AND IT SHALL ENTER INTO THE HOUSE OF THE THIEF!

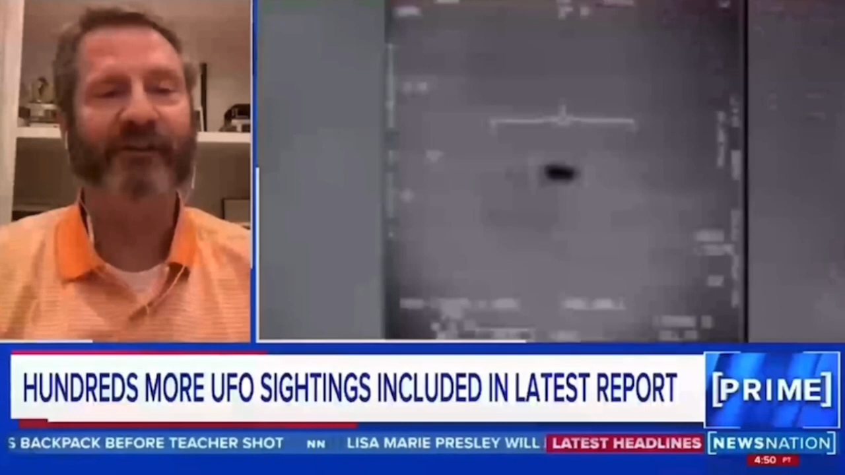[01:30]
But the reality is, as you're seeing on the screen right now, that is something that is defying any of our any of our capabilities at all. If you were a human and make the turns that have been seen in some of these footage, some of this footage, you would literally turn into a ketchup package.
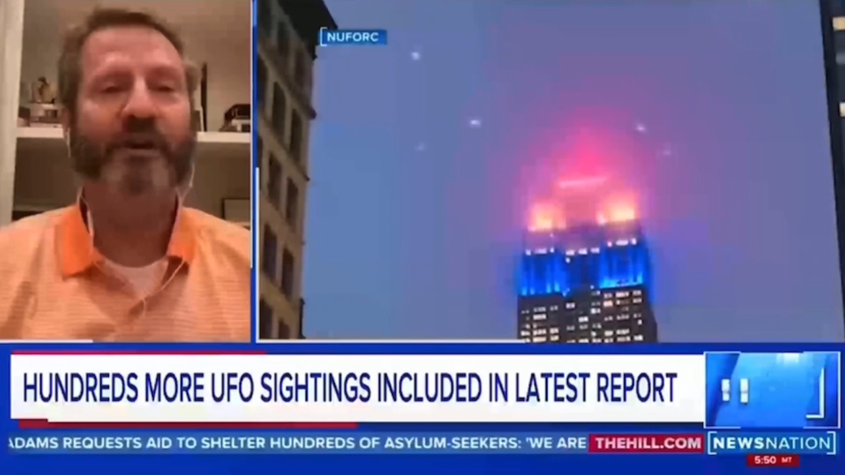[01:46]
I mean, you would be gone.
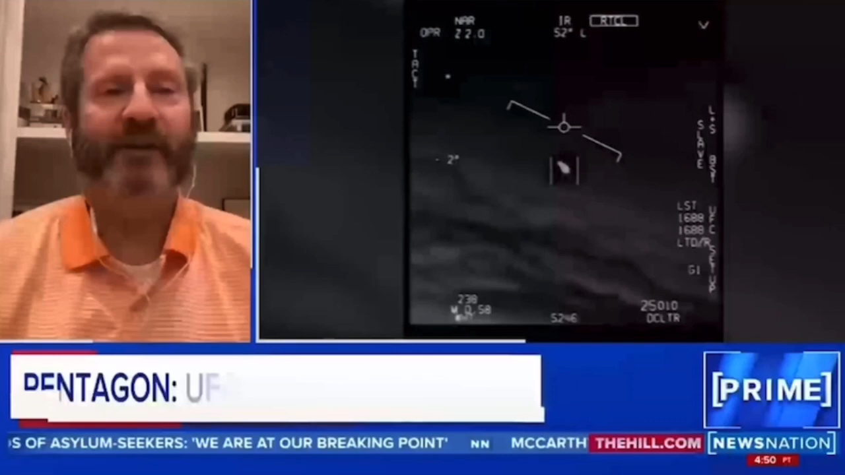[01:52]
And and and these things are showing the current one right there is not showing a vapor trail.